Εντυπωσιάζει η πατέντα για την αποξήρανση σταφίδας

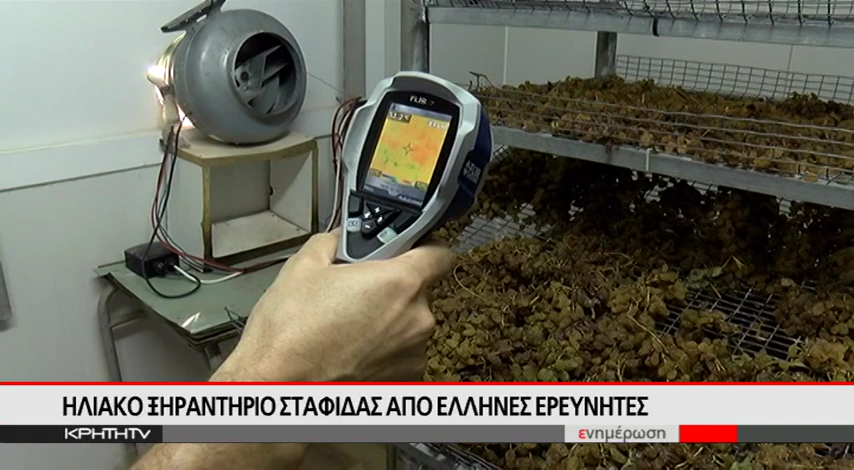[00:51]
Βλέπουμε ότι είναι τις τάξεις των 51 βαθμών. Εδώ βλέπουμε για παράδειγμα ότι η θερμοκρασία εισόδου που θερνούν αέρα στο χώρο αγγίζει τους 70 βαθμούς και ξεπαινάει τους 70 βαθμούς.